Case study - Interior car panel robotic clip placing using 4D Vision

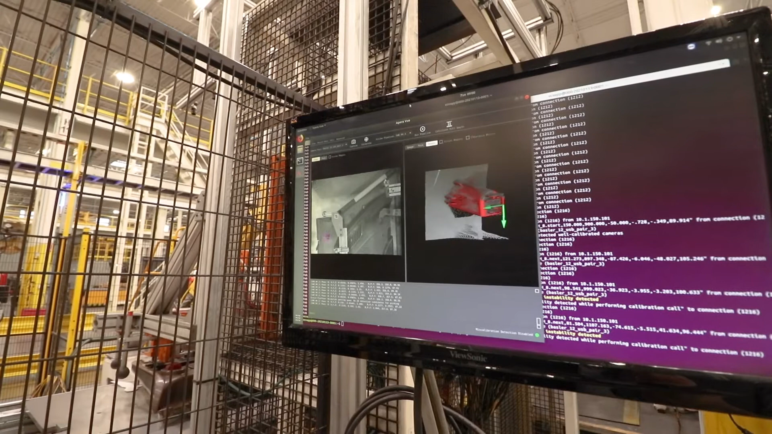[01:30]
To repair AI, now they have the access to an intelligent automation software that provides all these applications, all these robots with human-like vision. When you go to a vision system, what you're doing is rather than going to the same spot every time,